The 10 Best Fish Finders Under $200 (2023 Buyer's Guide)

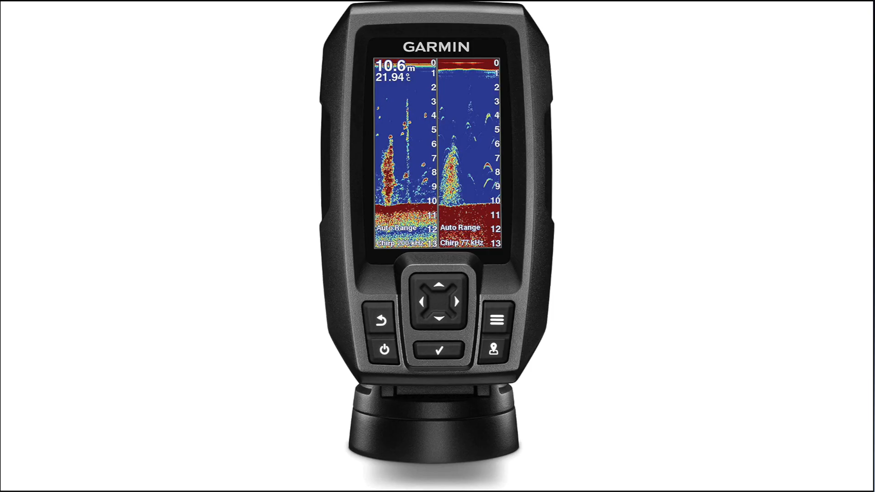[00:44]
Garmin Stryker 4 Transducer Fish Finder.
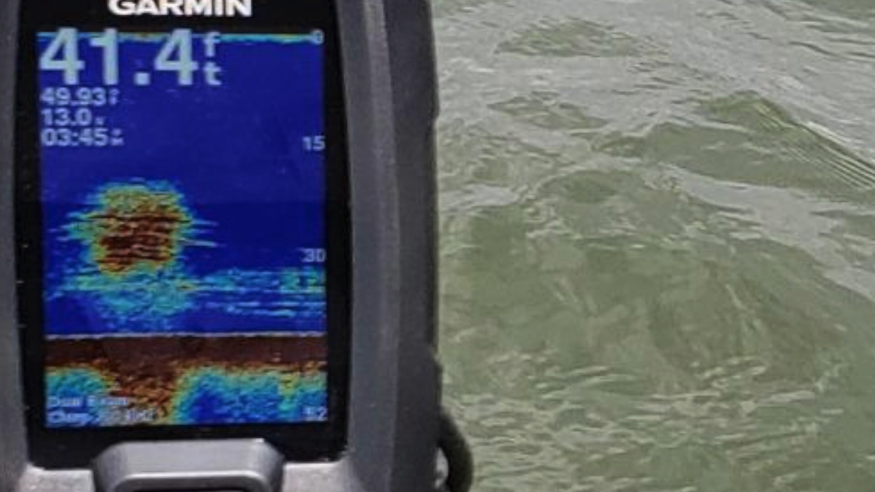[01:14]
On screen: depth 41.4 ft
It comes with a built-in GPS and several waypoints as well.
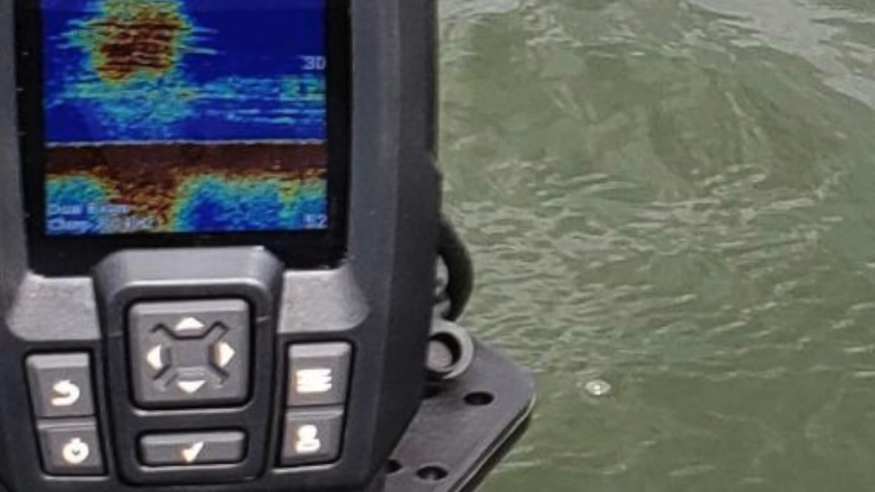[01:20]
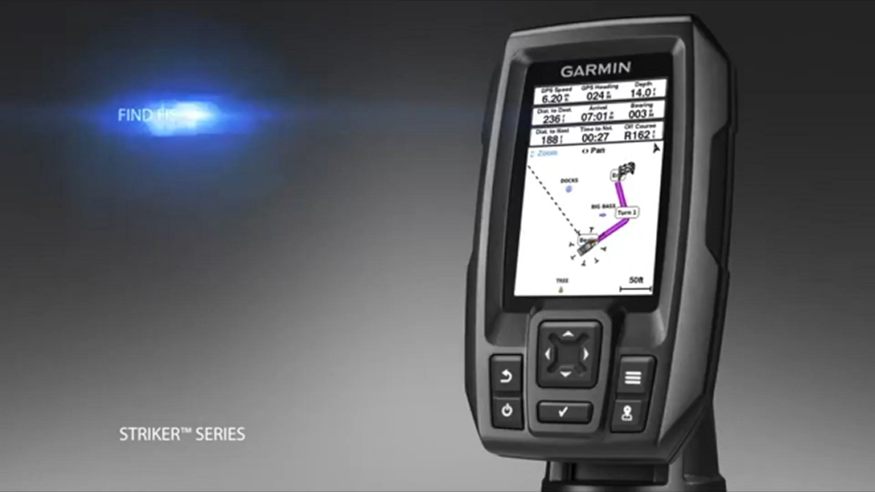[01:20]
It marks the most favorable routes for fishing that have already been tested by other fishermen.
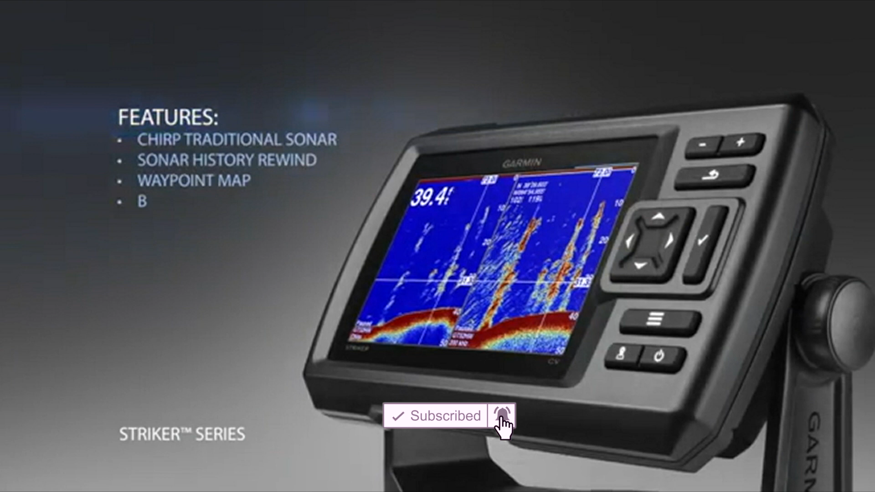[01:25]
The power of simple offers a keyed interface with dedicated buttons.
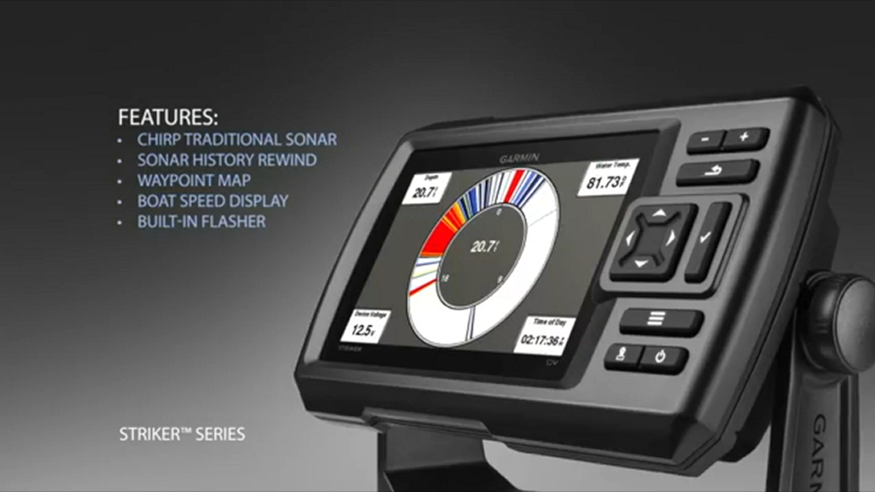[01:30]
It has a high-frequency sonar that gives near-photographic images with detailed representations of objects, structures, and fish.
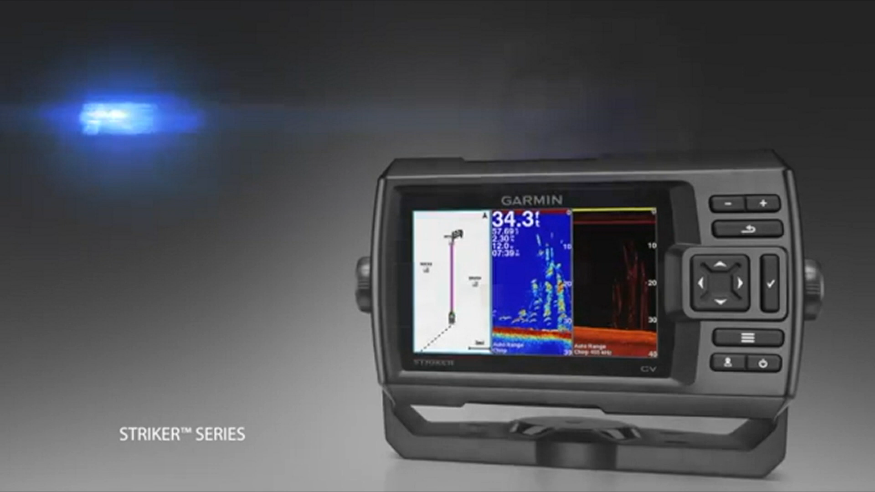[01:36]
The chirp sonar sends a continuous sweep of frequencies, which provides a wider range of information.
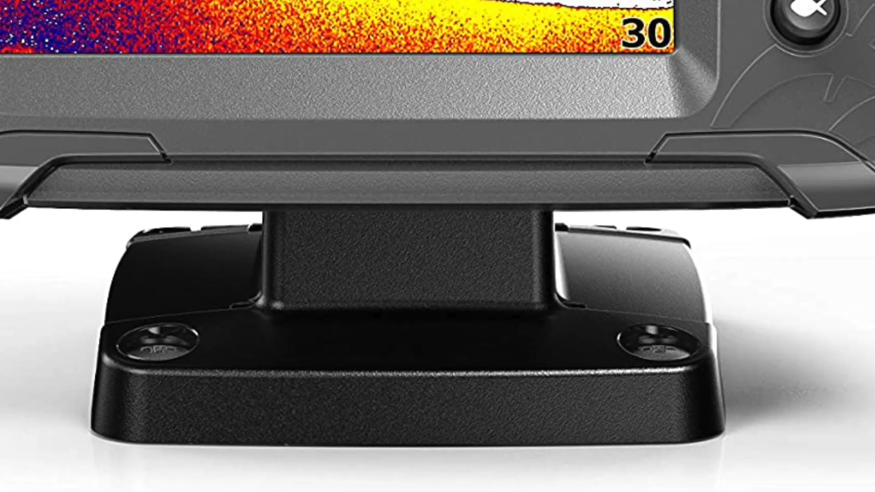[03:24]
This Lowrance Hook 2 Fish Finder is the best answer to your concern. The Lowrance is a standout amongst other fish finders on the lookout.
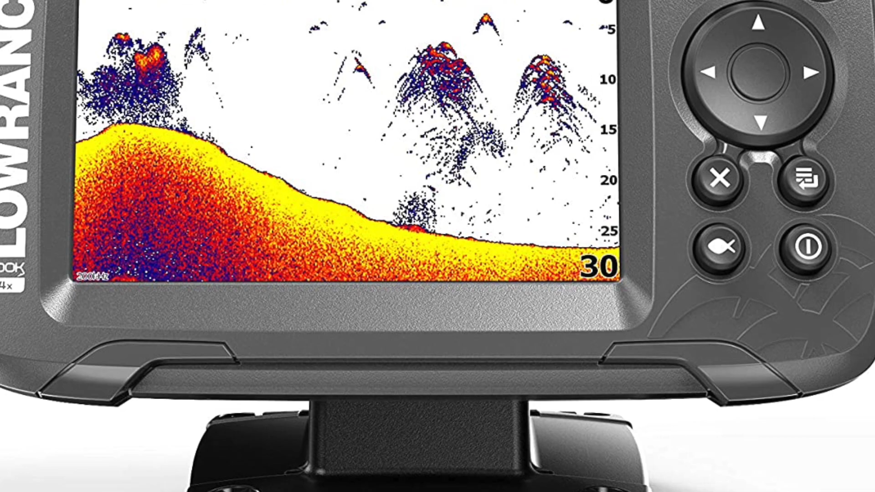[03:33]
This Lowrance Hook 2 Fish Finder features
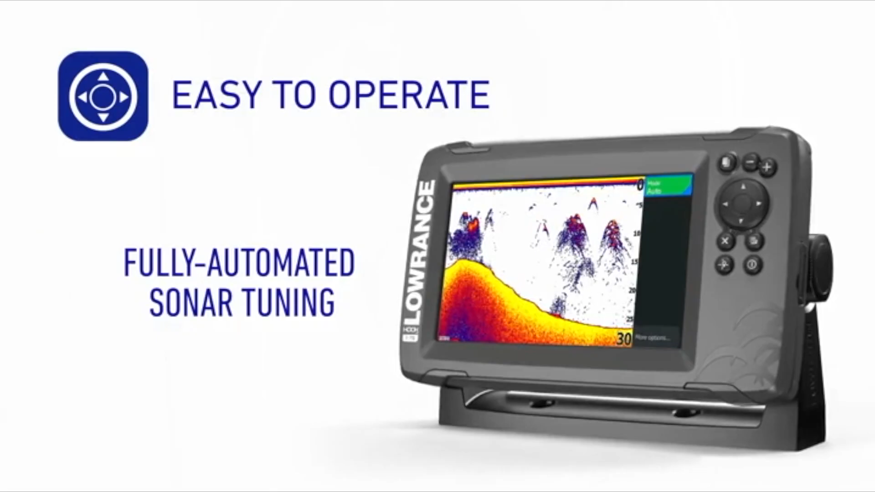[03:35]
a 4.3 inches display with a bullet transducer and skimmer technology.
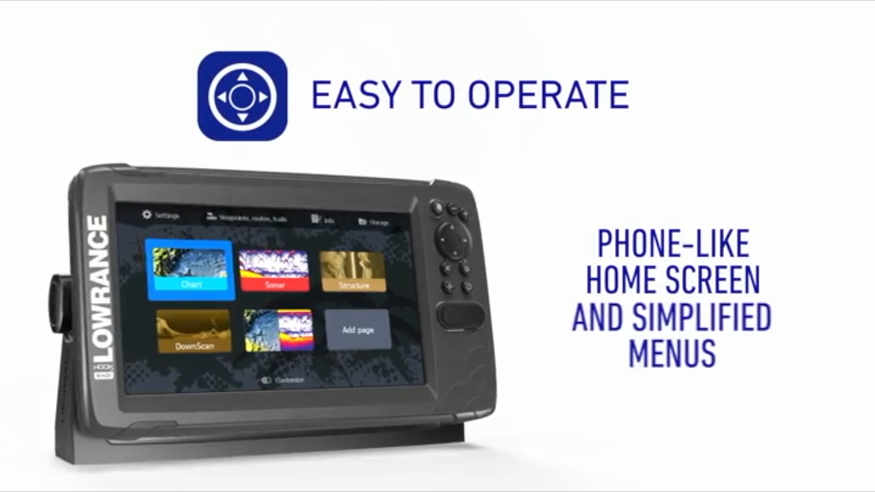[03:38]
It is a great variant for all types of fishing including trolling.
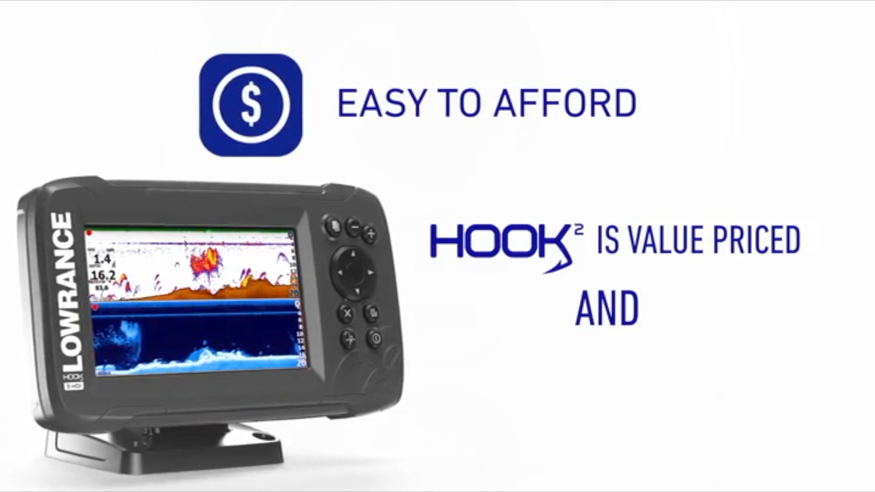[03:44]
It comes with an auto-tuning sonar system as well as easy press phone buttons.
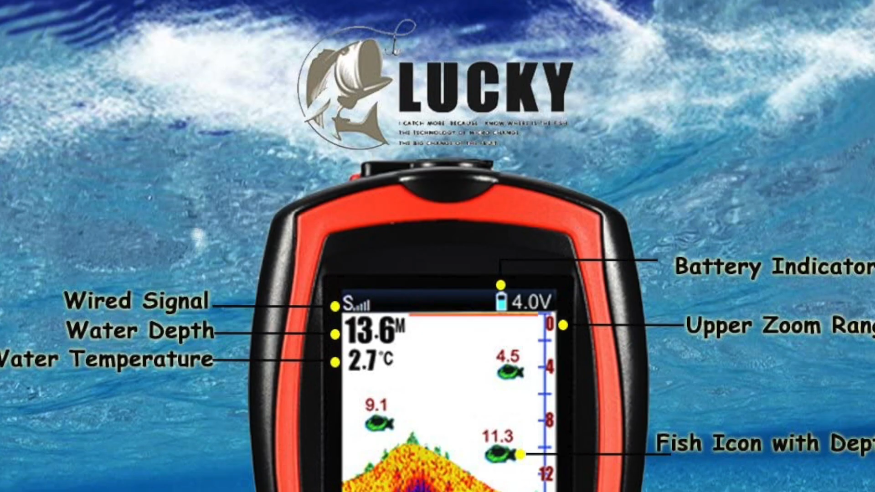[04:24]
On screen: water 2.7°C
The Lucky Handheld Kayak Fish Finder comes with an updated 2.4 inch TFT color LCD screen.
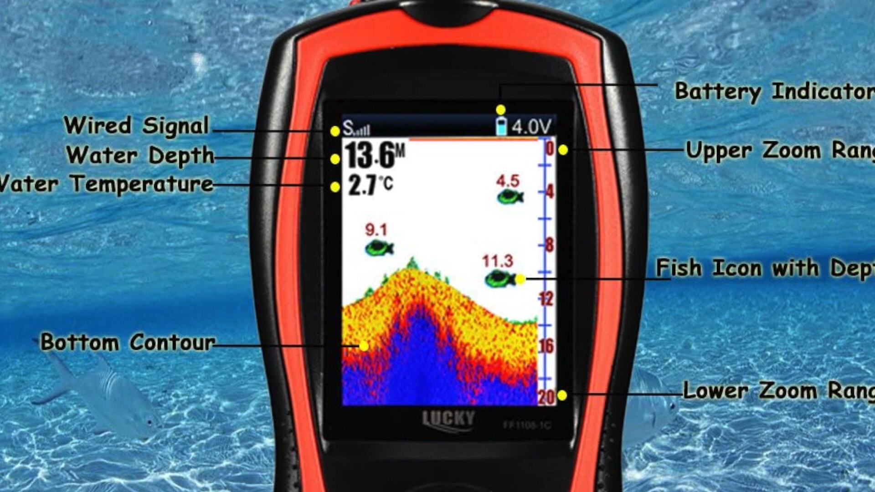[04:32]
On screen: water 2.7°C
It can detect and display underwater contour, water depth, water temperature and fish size, and fish depth.
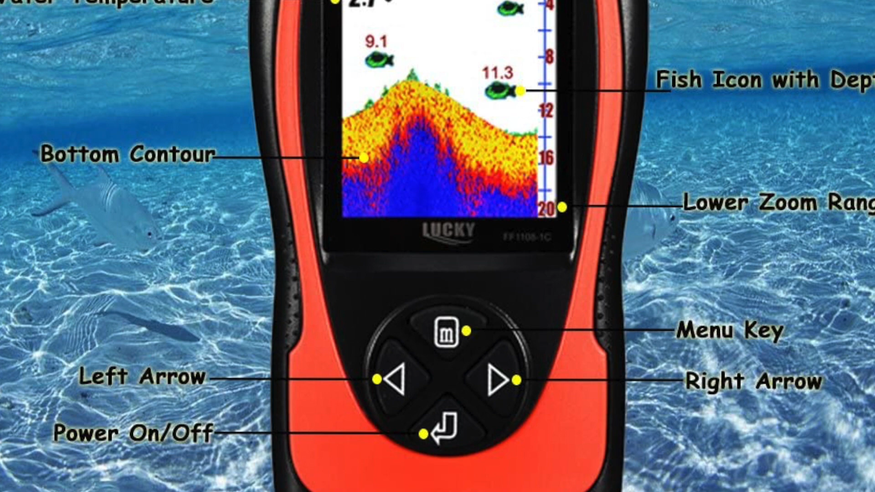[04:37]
It has two user modes, transducer, or simulation.